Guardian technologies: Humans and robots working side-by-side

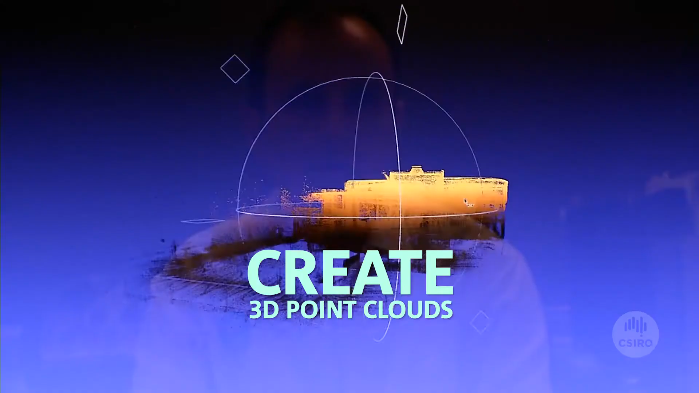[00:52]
This 3D point cloud can also be overlaid on an existing scan to see changes.